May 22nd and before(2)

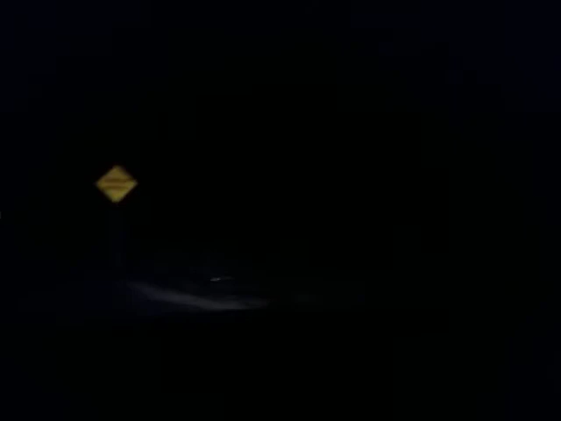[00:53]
Oh, here comes the car. Stay in your lane, brother.